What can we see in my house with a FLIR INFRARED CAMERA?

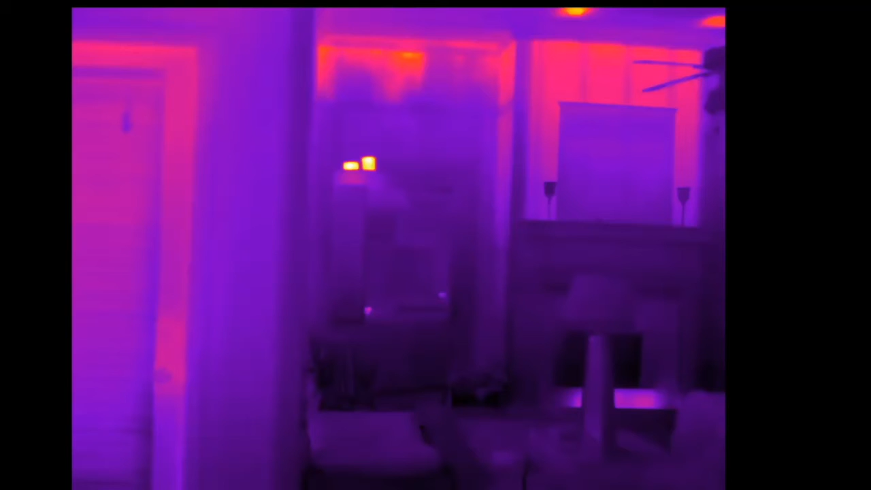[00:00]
okay this is a quick video infrared tour uh we're just gonna look at some things right now it's
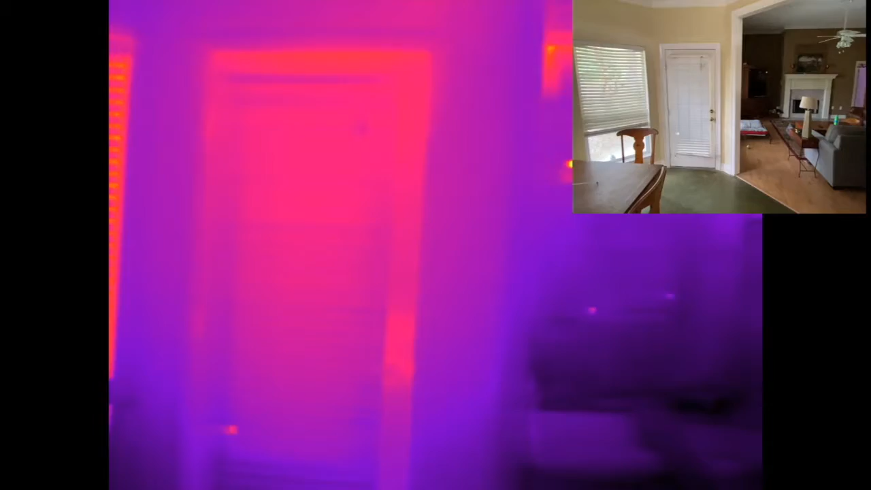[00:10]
hot outside that's an outside door hot i mean come on it's not super hot these are the windows uh and things are a mess but you know you just have to deal with that because it's not your house my house okay let's look over here so here you can see on the infrared that stuff it's way over here um that is the tv and on top of that those bright spots right up here
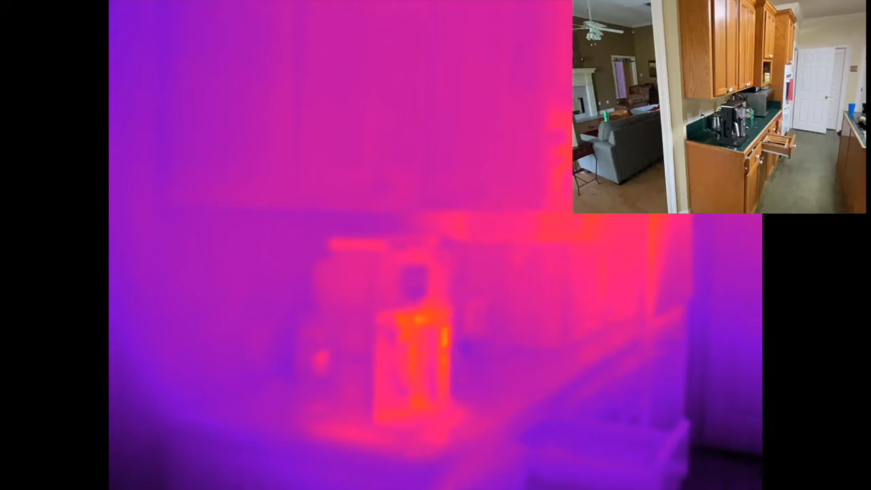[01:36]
this is a coffee pot right here um it's not hot it's just reflecting stuff uh the oven is on this is the oven that's the oven right there uh so that is on um there's the pantry door over here we have can you guess what that is right there don't look at the look it was right there that is the dishwasher and look at the refrigerator right here all the uh it's hot above it because you know refrigerators don't cool off room to actually make things hotter
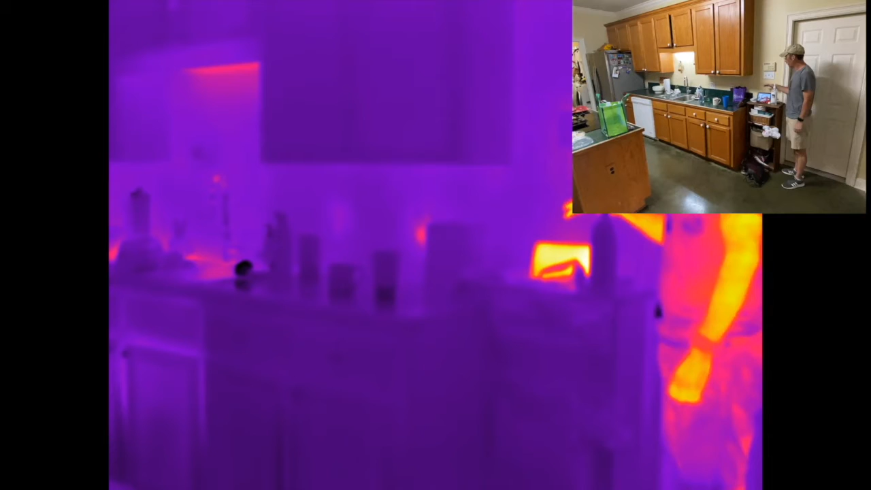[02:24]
this is the amazon a word i'm not going to say a word um because she can hear me is this not in focus yeah that's a bit better um look at the look at the kitchen cabinet the couch i guess it's hot from the dishwasher uh there's the door of the garage you
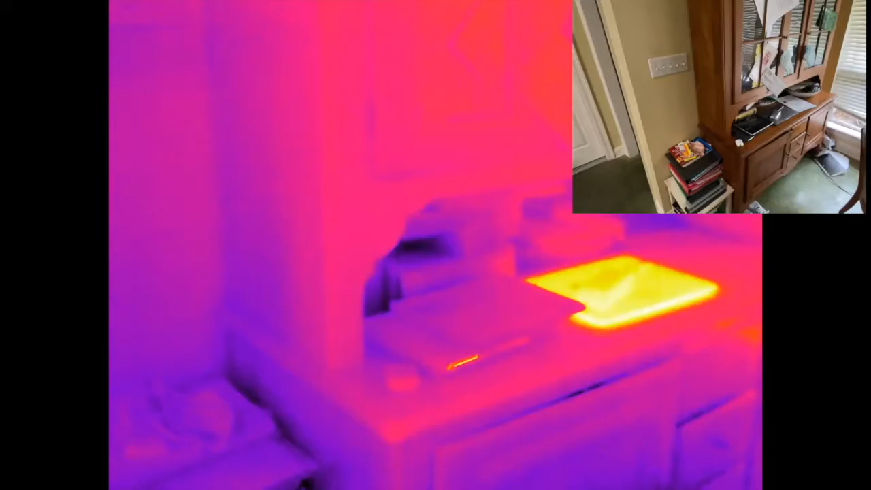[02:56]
the window what's this what is this
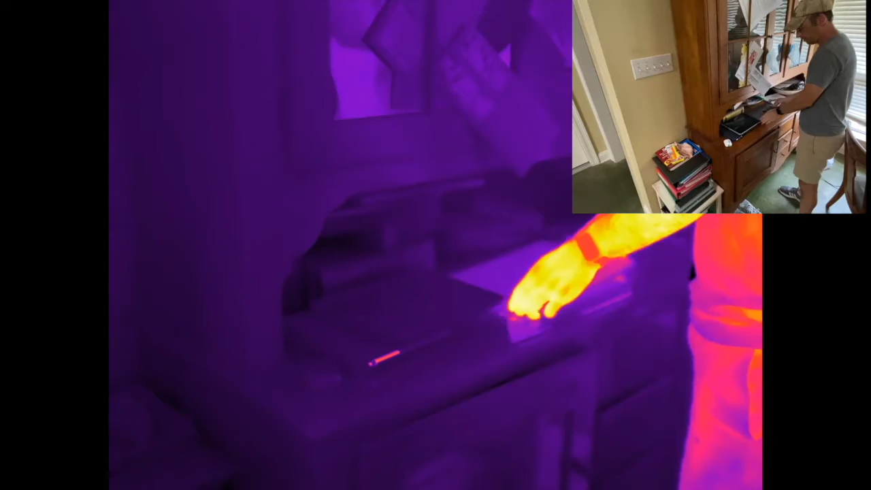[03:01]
i don't know if it's reflecting or actually hot but that's my laptop i don't think it's hot i think it's just reflecting light okay let's go to another room how about that let's walk let's just walk let's walk
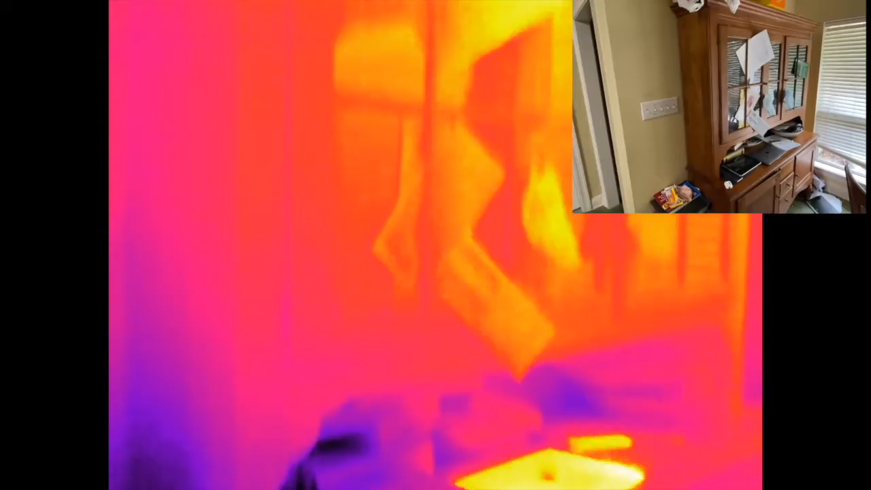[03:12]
walking over here and see what we can see over here
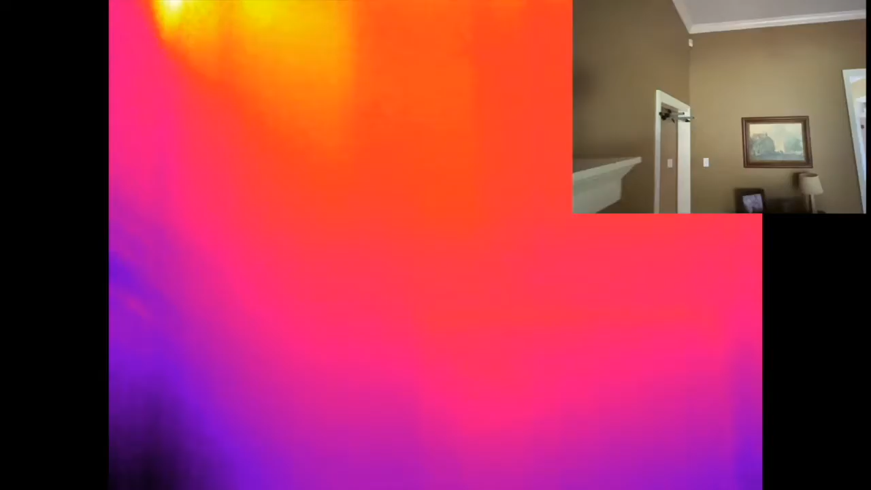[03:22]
okay that's a picture that's the front entrance um there again you see so right here uh at this upper point this is where the uh the wall in the next room is over so this stuff up here is actually sticking up into the attic so if you go in the
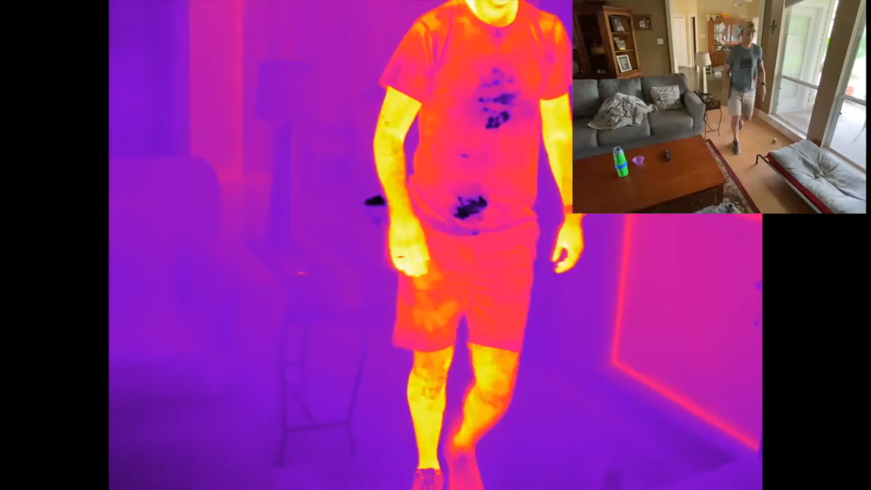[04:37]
oh yeah they're soft and wet come and wash them wet shoes kind of cool okay let's get a closer look at there's the window and let's get a closer look at the tv which is off but you see how hot that thing gets that's that uh that's uh apple air air station
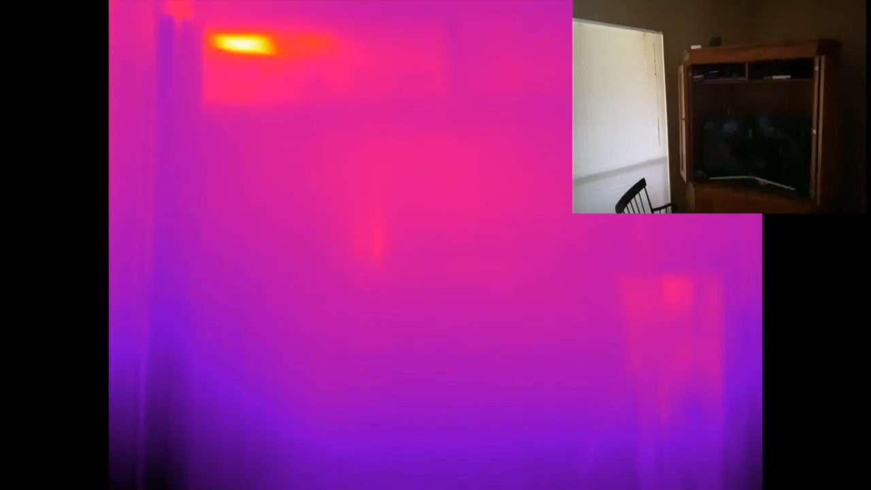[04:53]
whatever it's called the tv's off but it's still a little warm and stuff in the back oh that's me see